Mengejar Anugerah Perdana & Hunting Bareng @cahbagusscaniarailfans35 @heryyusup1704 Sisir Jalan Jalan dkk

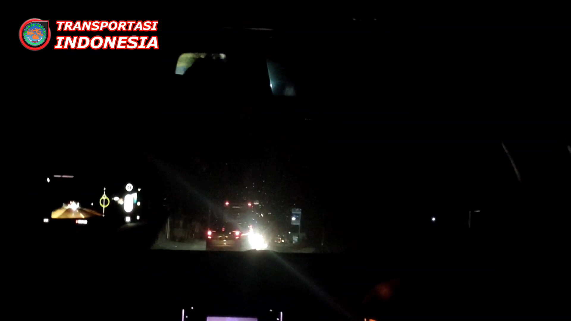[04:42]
Gelap ya, jadi nggak kelihatan. perhatian nangis. Jalannya masih tanah gitu.